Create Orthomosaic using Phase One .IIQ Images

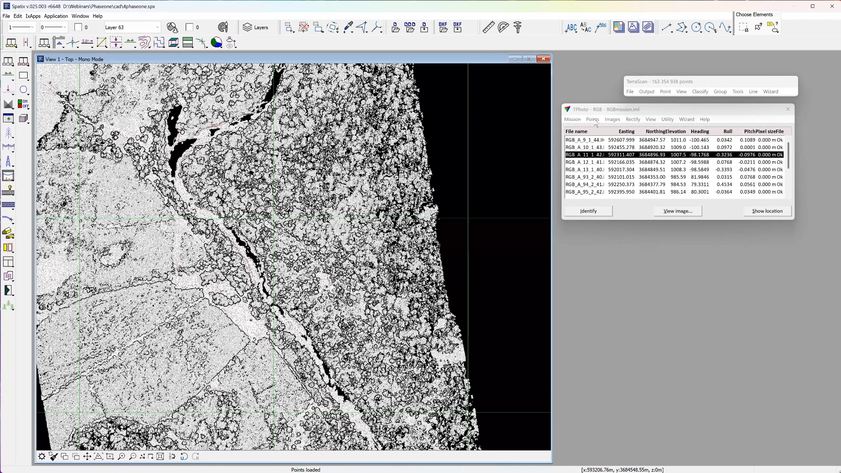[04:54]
After loading points into TeraScan, you can also choose load points to TeraFoto.
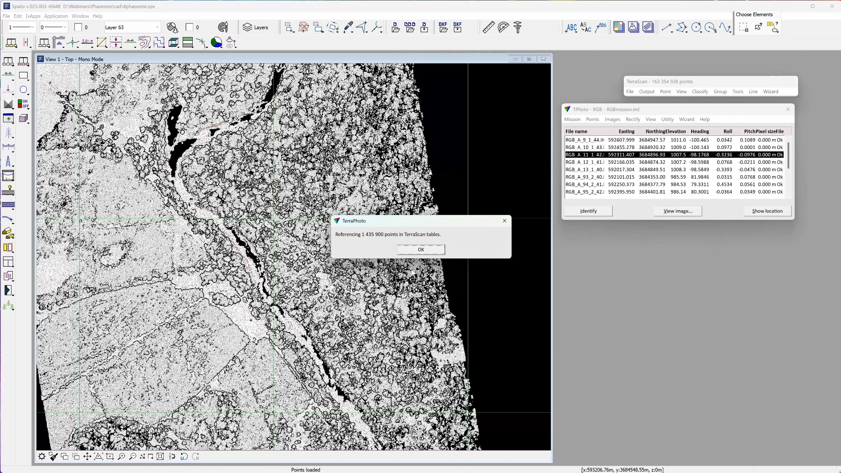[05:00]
Points are not visible and color point mode will give us temporary view of orthomosaic.
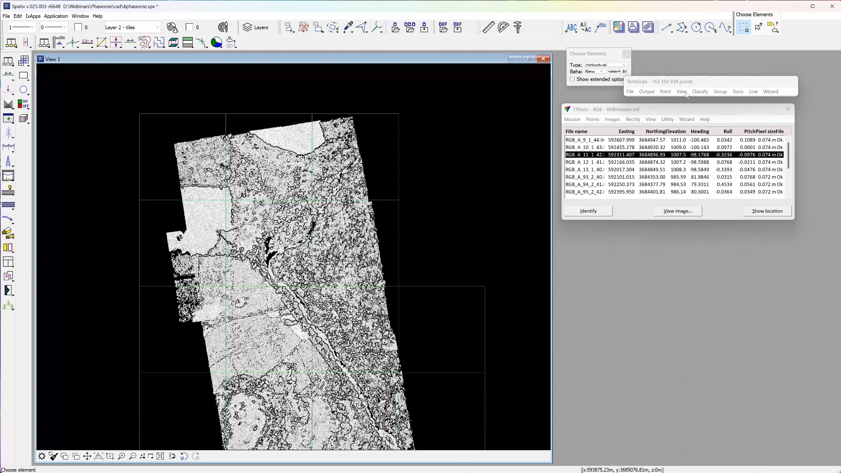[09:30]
So all three RGB channels will be added to the points and after color is extracted from images to points, it's possible as well to display point cloud by color.
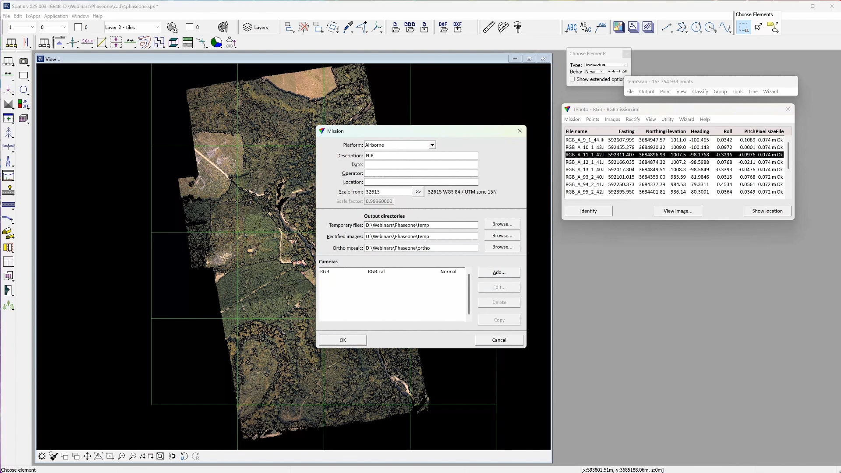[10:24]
Changing mission file where camera file will be swapped to near and as well the location of the images.
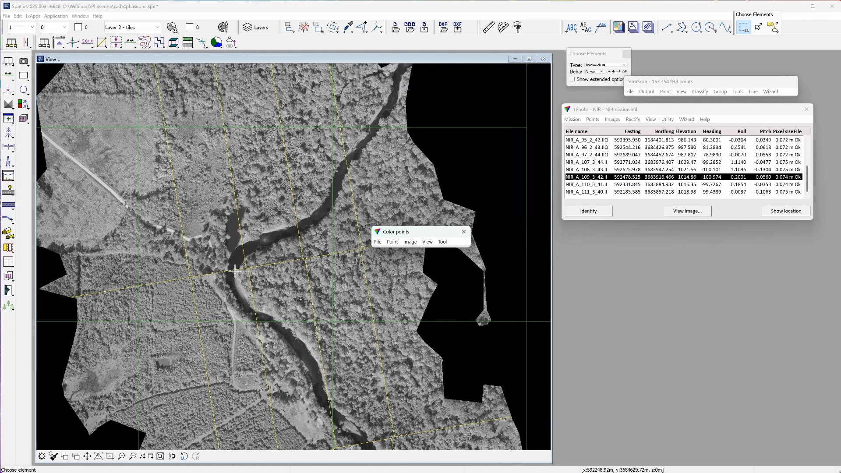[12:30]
This can be improved with type points as well. Closing the previous type points for RGB images and opening another
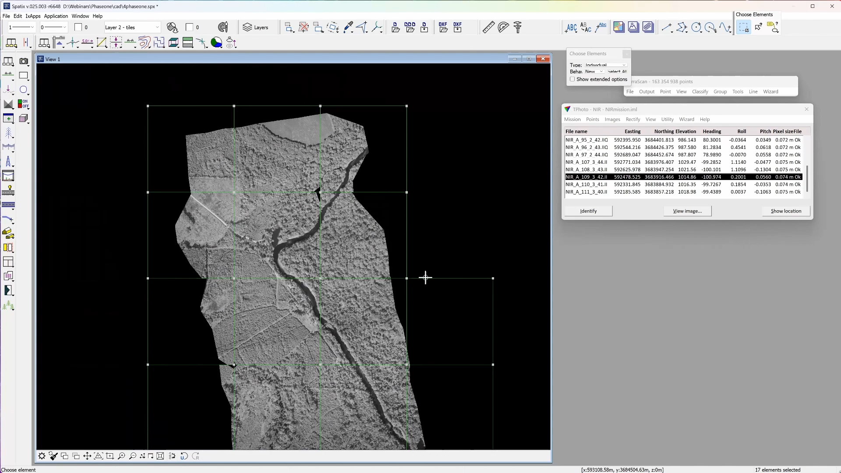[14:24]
And as before RGB values were added to point cloud.
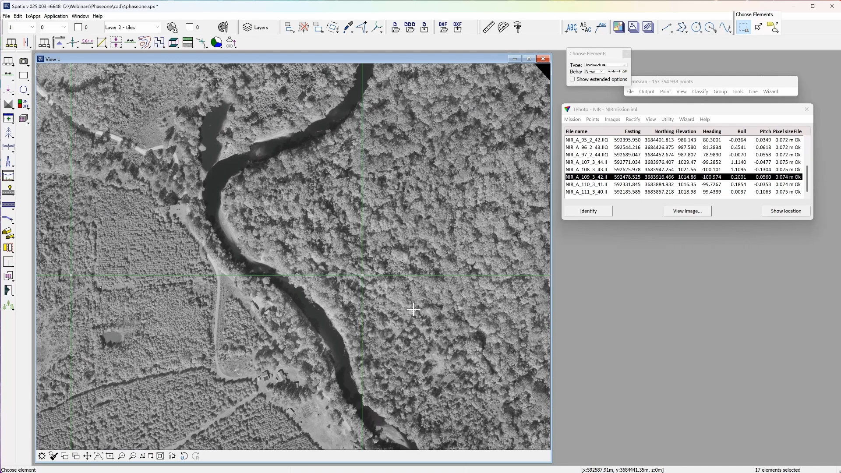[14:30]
Now the same tool extract color from images can be used to add four channels to point cloud.